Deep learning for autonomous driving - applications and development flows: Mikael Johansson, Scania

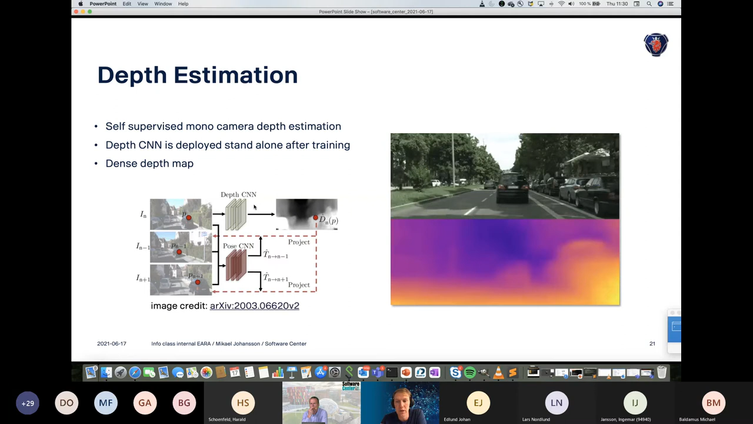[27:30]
And after the learning is complete, we can extract the depth network and we can deploy that standalone in real time. And then we have our ducks estimation, as we are after. So to give an overview of all the functions, and now we're back to the modular approach.
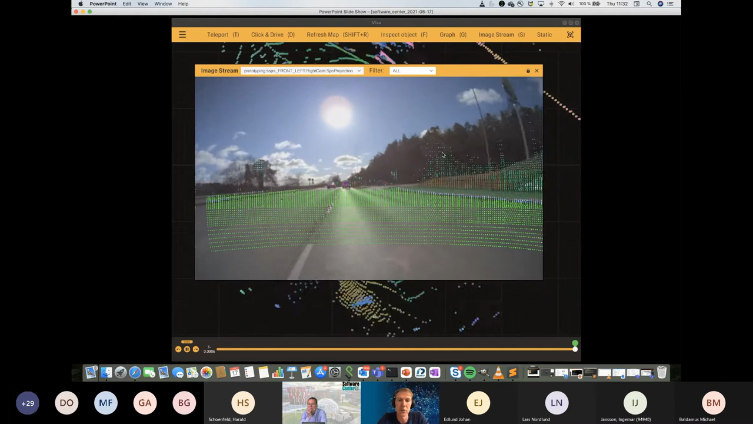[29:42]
an example of lidar and camera fusion. So here what you see is the lidars are back projected to the camera image and the semantic segmentation information is inherited to the corresponding lidar point. So here we have very good depth from from the lidar, which that sensor does very well, and we also have the classification information from the camera, which this sensor does very well. So we have the best of both sensors, which gives us a classified point cloud.
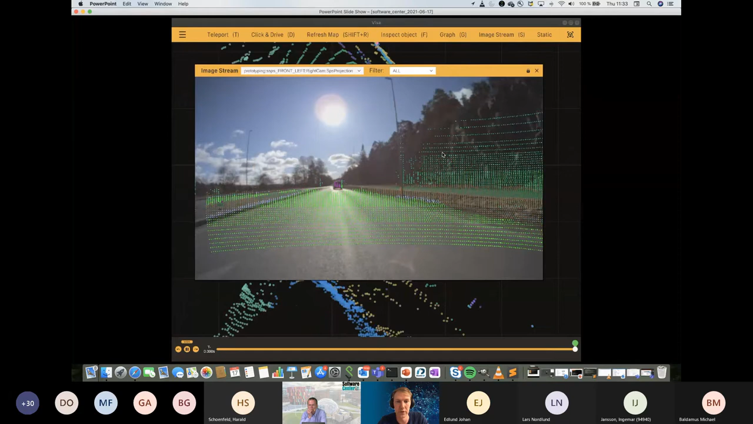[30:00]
So the colors here corresponds to different classes like green is road or drivable surface and the purple is car and so on.
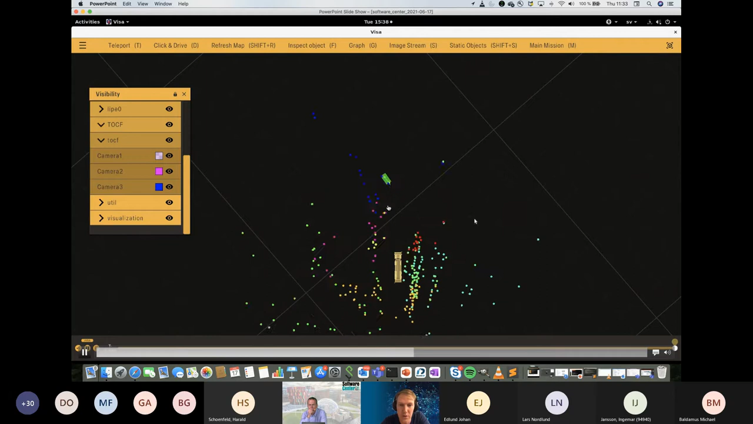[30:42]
This is the the camera output. And as you can see, it's a pretty good estimation, the correspondence between that little line and the green box.
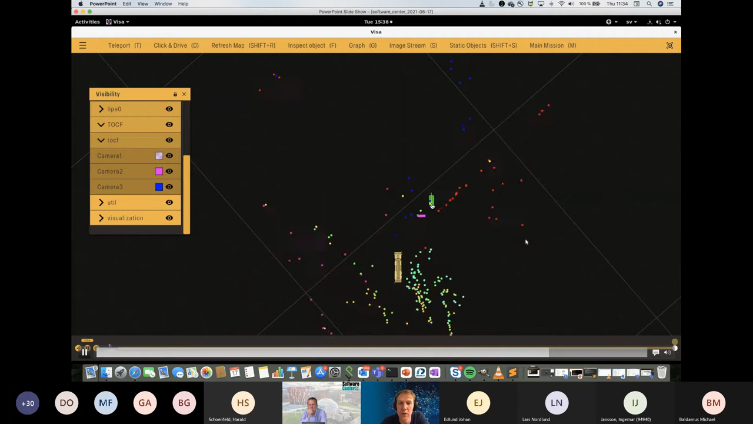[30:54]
The green box is from the radar and the purple line is from the camera.
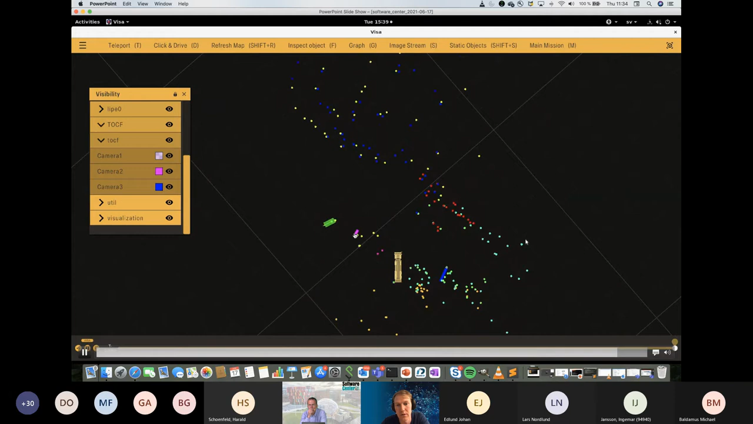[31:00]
And the azimuth angle is very accurate between the radar and the camera, but the distance estimation for the camera was very poor.
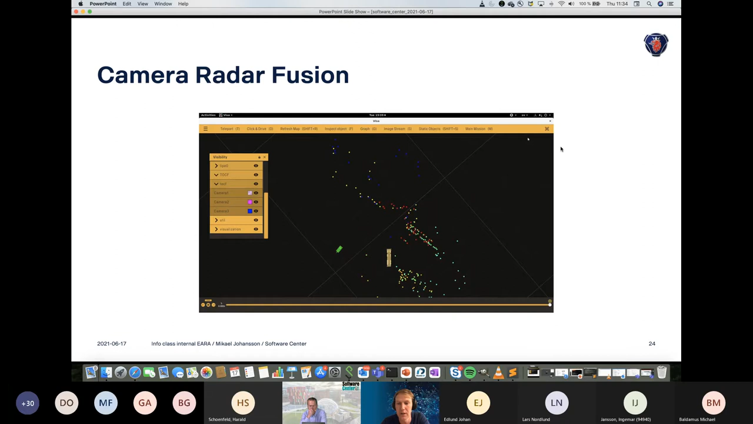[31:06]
So that's, that's how we could see that radar and camera together to give you good information.